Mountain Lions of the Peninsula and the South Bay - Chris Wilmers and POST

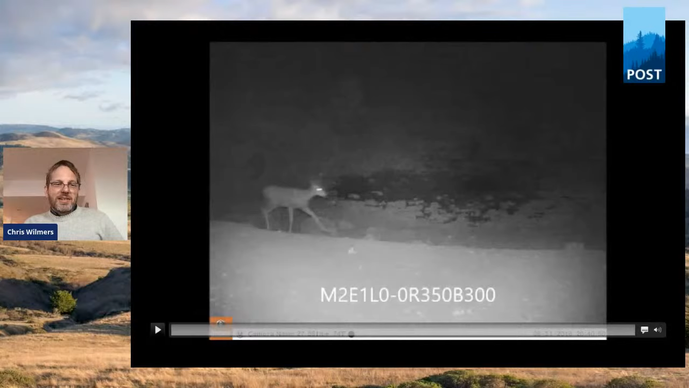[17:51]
And here's a little quick demonstration of stop motion sort of picture that was picked up of mountain lion killing deer. So mountain lions are these ambush predators and their diet is predominantly deer. That's sort of what they're built to feed on.